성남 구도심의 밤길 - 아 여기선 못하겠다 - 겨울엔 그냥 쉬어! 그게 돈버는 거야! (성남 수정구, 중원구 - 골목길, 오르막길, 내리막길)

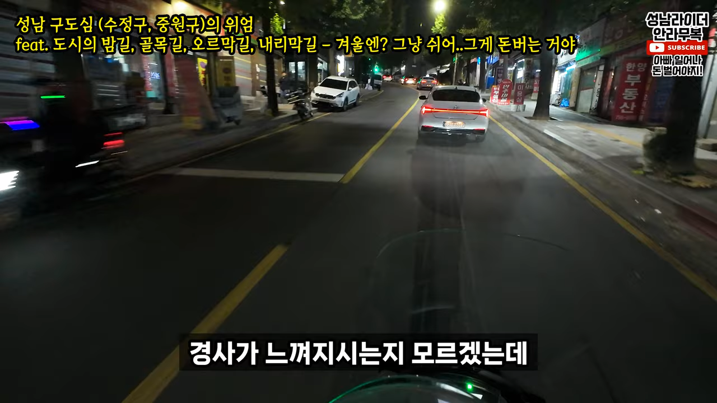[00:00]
지금 경사가 느껴지시는지 모르겠는데 오토바이 지금 괴목소리 내고 있고 굉장히 힘들어요. 그래서 이렇게 생긴 데가 지금 3대원 기본 쪽에 있었는데 대원 초등학교 쪽에 있는 거 거긴 재개발 들어갔죠?